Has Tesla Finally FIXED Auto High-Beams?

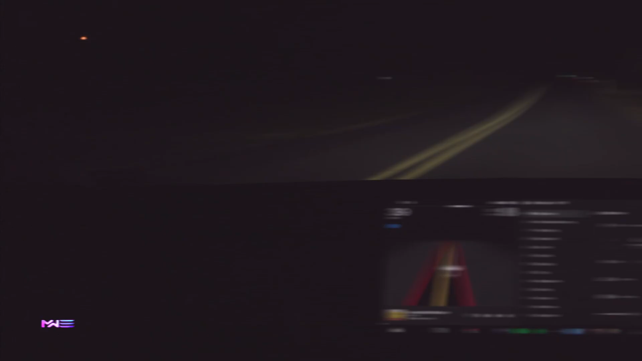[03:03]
All right. So I'm driving on a country road now. Um, and hopefully we will run into a number of different cars.
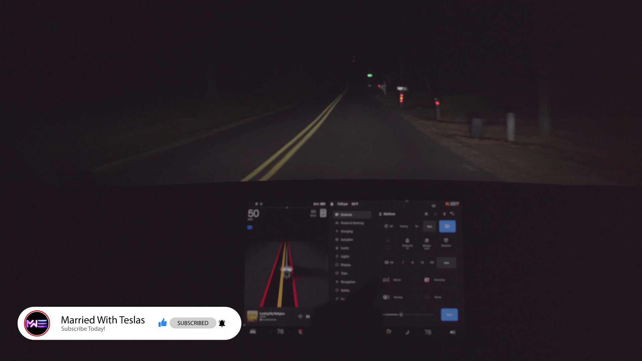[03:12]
Um, but you can see our high beam auto high beam feature is enabled and it is currently on. Um, so we'll just drive around and see what happens. So it just turned off. Um, I don't really have an explanation for that. I have noticed on some roads, it tends to get confused possibly by cones or other things that are reflecting. Um, and it is starts to start just flashing on and off.
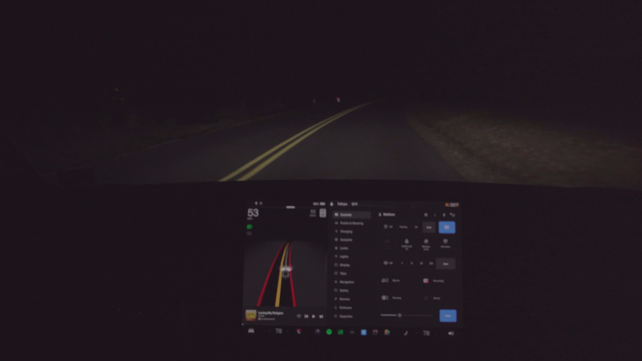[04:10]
And it is usually a little bit delayed in when it turns back on. Um, it's probably for the cases like now where another car just came over the hill. So it stayed off that whole time, which is what we want. And it took a couple seconds, but then it turned back on. And I can see a car is about to come over the hill. So we'll see if it turns off. So it actually turned off before we went over the hill. So that was good.
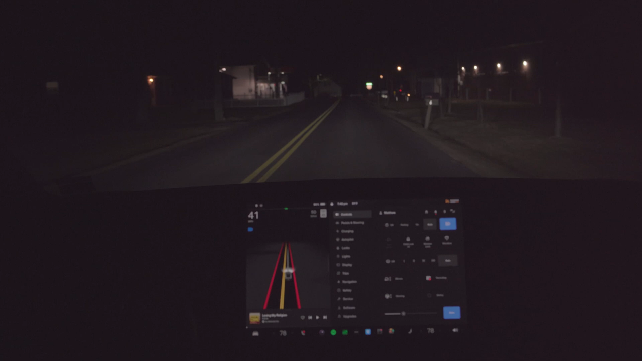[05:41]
i've been using this i don't want it on right now i've been using this um for the past week or so and i've had really no problems with it um it
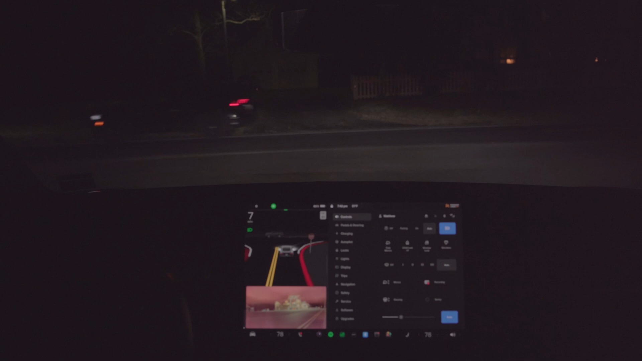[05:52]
was performing quite quite well except for the occasional flickering on and off when it didn't need to be on in general but now it just seems like it's acting up a little bit now there's a car in front of me so i'm gonna push forward just to turn on the feature you'll notice i didn't flash him because it doesn't work like that